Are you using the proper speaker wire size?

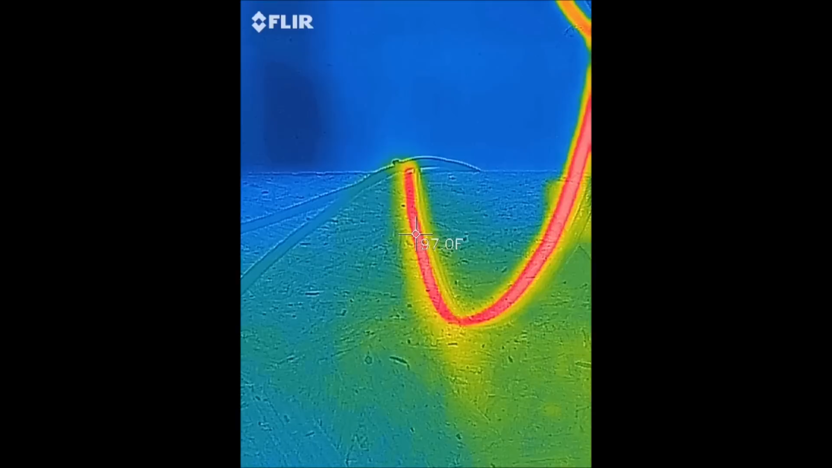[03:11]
You can see when I started it was actually about 700 or 800 watts and then went up to 1200 when I went up one more click. And you see it's slowly cooling down when I shut it off.
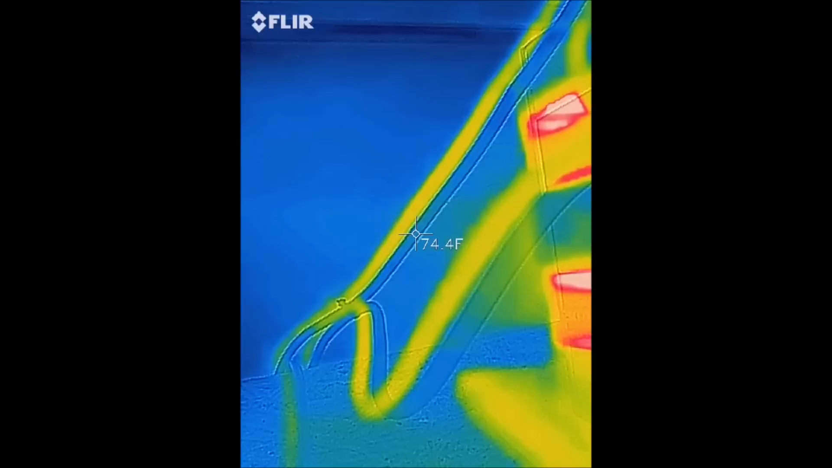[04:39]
On screen: spot 74.4°F
and running for just over a minute we got it up 74 degrees or so
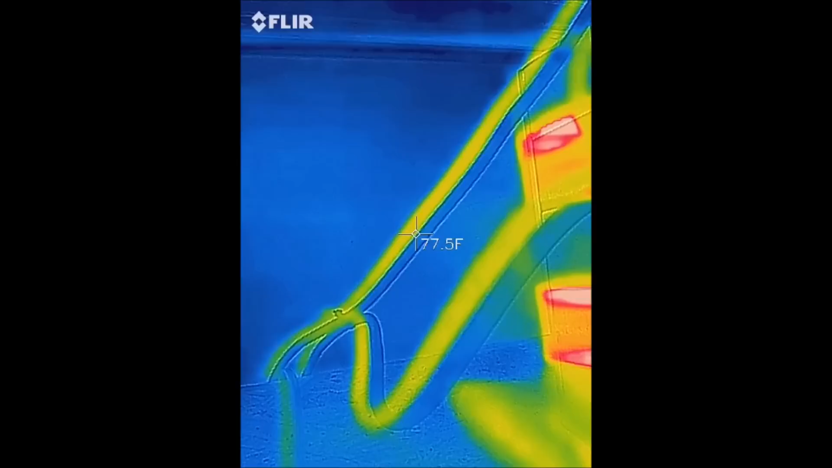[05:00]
On screen: spot 77.5°F
uh 78 uh somewhere in that neighborhood so it only went up a few degrees uh over the course of a minute versus 30 degrees using eight gauge wire versus 16 gauge
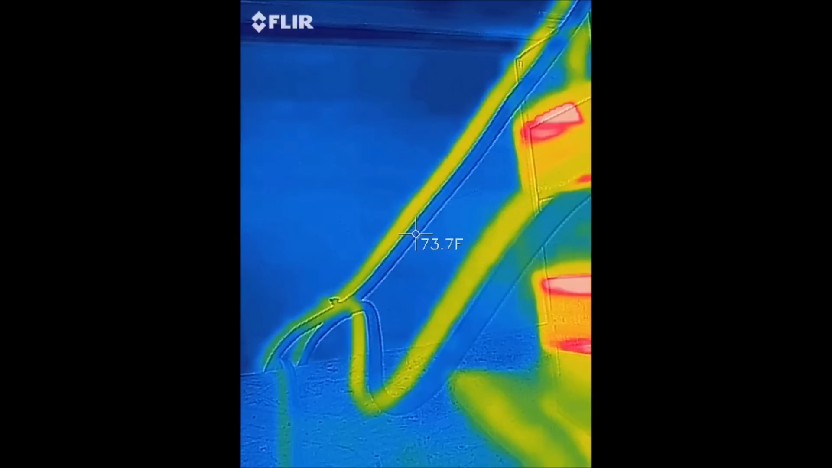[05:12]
On screen: spot 73.7°F
wire on 1200 watts or just under 1200 watts